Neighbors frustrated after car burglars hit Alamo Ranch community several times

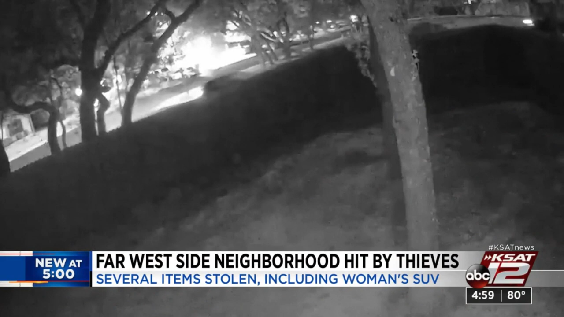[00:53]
Homeowner surveillance footage shows the cars driving up and down streets and at times stopping at different houses to check for unlocked car doors. They stole, you know, everything from lanyards and like keys to offices, people's garage door openers.